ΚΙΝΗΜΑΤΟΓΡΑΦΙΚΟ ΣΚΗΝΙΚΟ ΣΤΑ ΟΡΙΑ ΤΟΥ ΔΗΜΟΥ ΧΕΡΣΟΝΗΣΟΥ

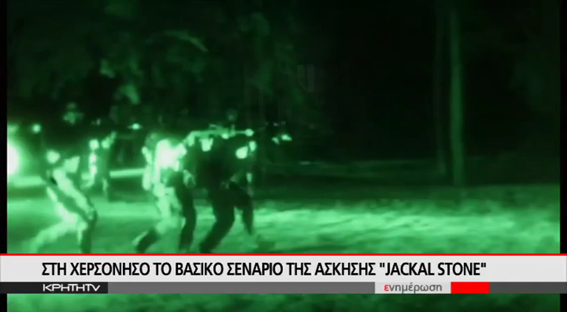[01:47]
Σύμφωνα με πληροφορίες της Κρήτη TV στο κτίριο αυτό θεωρήθηκε ότι είχαν καταφύγει τζιχάντιστές που συμμετείχαν στην πειρατεία που έχει εκδηλωθεί ανοιχτά της Κρήτης όπως προβλέπει το βασικό σενάριο της άσκησης.